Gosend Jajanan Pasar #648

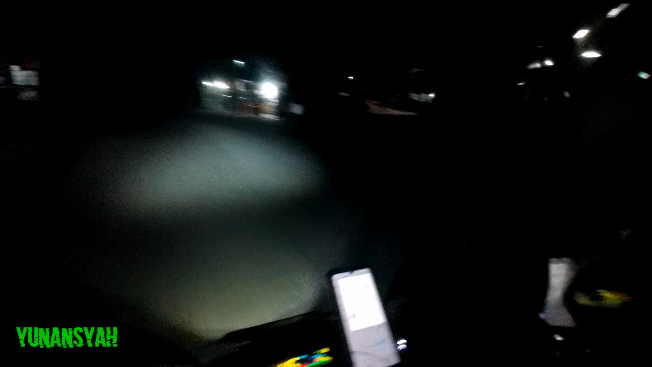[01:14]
Disitu pernah gue ride Jadi udah lama banget gue gak masuk ke gang ini ya Makanya gue tadi Masih mengira-ngira Puri Bintaro Puri Bintaro Gue kira yang sektor 9 belakang situ kan Ternyata
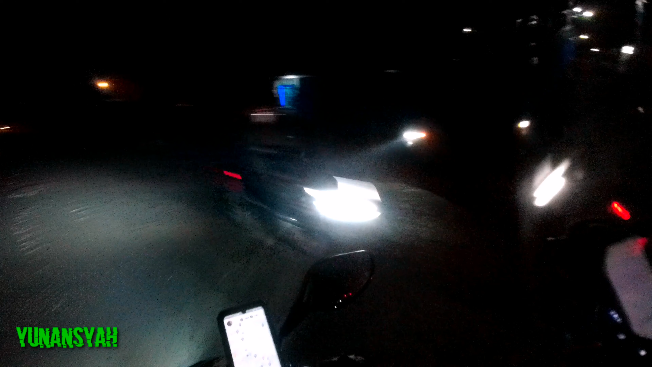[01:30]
Kok saruah gitu Pas gue liat Oh Arya Putra Kok agak beda ya Mana gitu kan Ini gue lewat yang ngagung aja Begitu Sudah ini jam berapa nih 4.56 Menuju off bed ya Jam 5 Jadi ini orderan ke Baru kedua